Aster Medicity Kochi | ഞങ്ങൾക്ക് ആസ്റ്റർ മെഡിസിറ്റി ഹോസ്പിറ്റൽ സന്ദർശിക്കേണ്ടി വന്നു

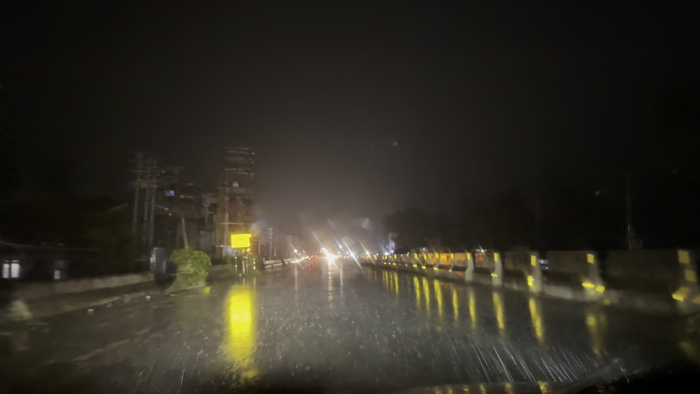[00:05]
അപ്പൊ നമ്മുടെ ഇന്നത്തെ യാത്ര എറണാകുളത്തോട്ട് ആസ്റ്റർ മെഡിസിറ്റിയിലോട്ടാണ്. അപ്പൊ കഴിഞ്ഞ ഏപ്രിലിൽ വന്നപ്പോ ഇവിടുത്തെ റോഡൊക്കെ പണിഞ്ഞോണ്ടിരിക്കുവാണ്, ഇന്നും അതേ കണ്ടീഷൻ ആണ്.